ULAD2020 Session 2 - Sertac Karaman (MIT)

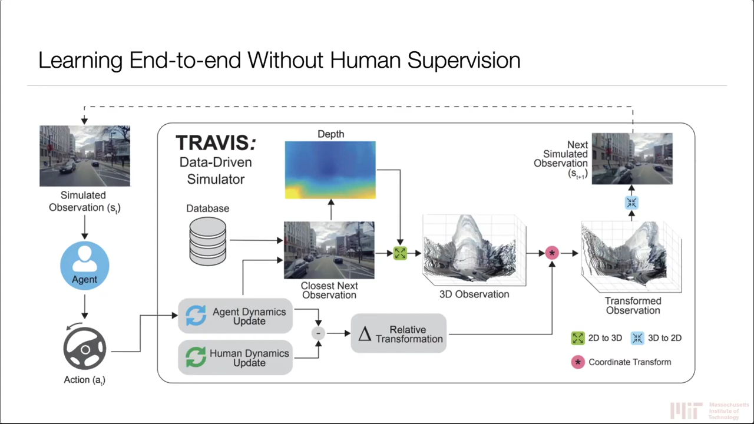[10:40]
take a look at what happens if you go left or right and so there's no labeling across the board. Even the depth sensing so even the depth sensing we have a few papers that we're using here the sensing itself is completely self-supervised and if anybody's curious I'm happy to go into details in the Q&A.
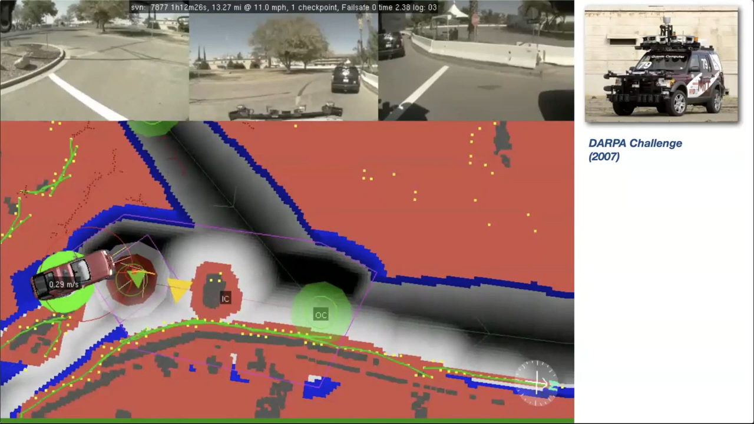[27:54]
even though we finished um and so you're seeing another robot uh sitting in the middle of the intersection uh that robot has been sitting there for five minutes. Our call comes in and you can see in our map red are the obstacles black and white are the driver region um so you're going to
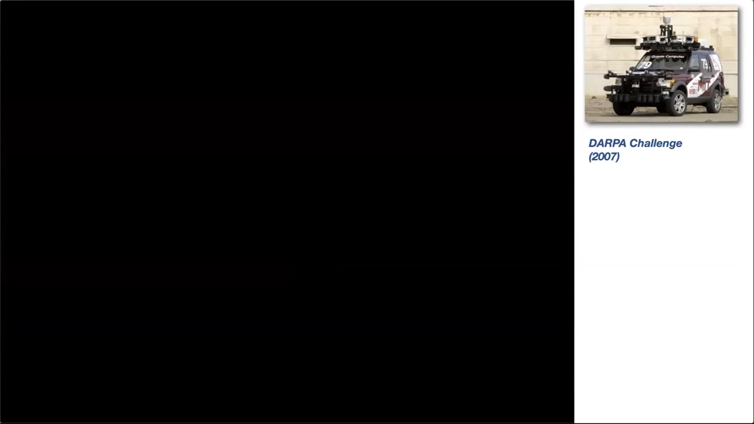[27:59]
see in a second that uh let's see if this video will play
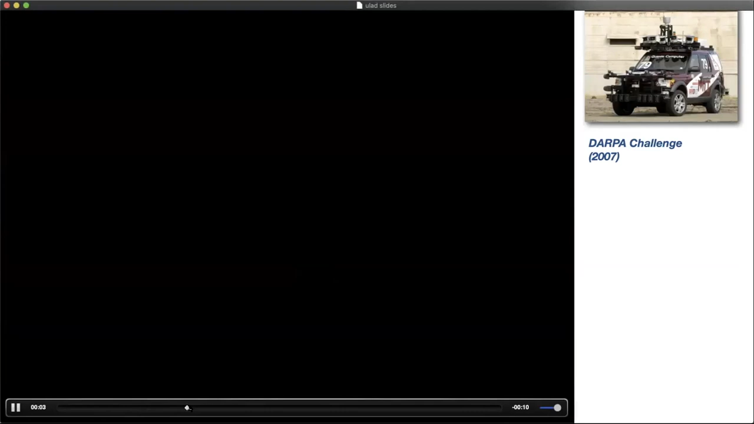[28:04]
okay maybe the codecs aren't that great. Um okay so I think that you know we came to the middle of the intersection that we kind of completely discovered that um sort of stopped color you can see it we see it as a red blob and it's just kind of
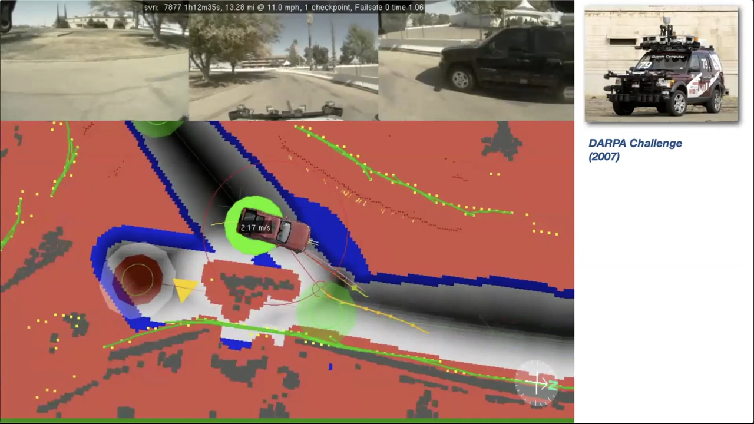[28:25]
sitting there and we have a path to proceed um of course we want to do that but as I play this please carefully look at the red blob you can see that the red blob starts to move and so it turns out they were stuck there something was stuck in their map and as we pass through it they became unstuck all of a sudden and they decided to move as well and now you can look at the right
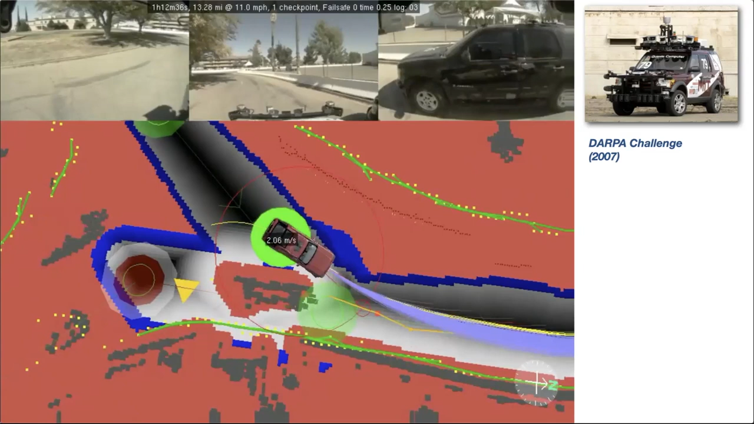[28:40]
camera image on top right you can see that as we proceed uh we collided with each other and so you can ask yourself like what happened here um why did this phenomenon happen and I will tell you that you know I think when we first started building autonomous vehicles let's say back in 2007 all the way to 2012 um we were really a lot of us were working on mainly on localization like how do we know where we are exactly so that we can localize the car in fact I'd say that